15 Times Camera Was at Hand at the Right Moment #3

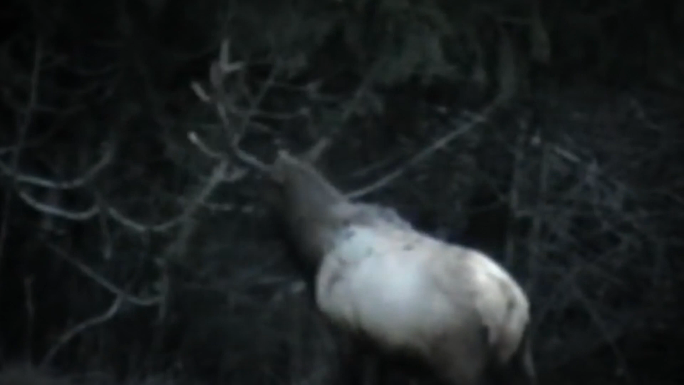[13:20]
the antler falls off and is left behind we call those shed antlers or sheds for short